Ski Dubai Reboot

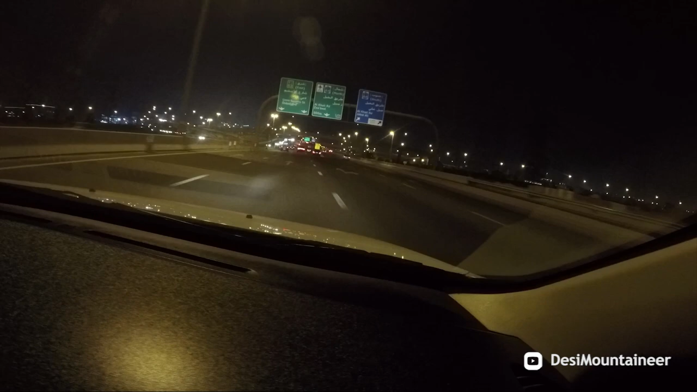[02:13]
इससे पहले 2012 में मैं आखिरी दफ़ा दुबई आया था। इन 7 सालों में दुबई बहुत बदल गया है,
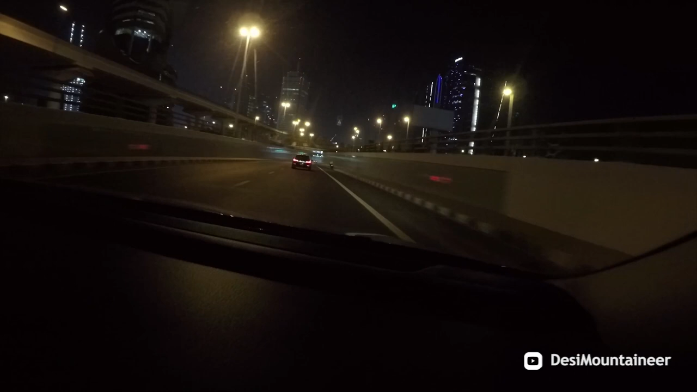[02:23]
खासकर शेख जायद रोड वाला एरिया देखने से ताल्लुक रखता है। इस शाहराह पर कोई एक भी ऐसी इमारत नहीं है जो मेरी आंख को ना भाई हो।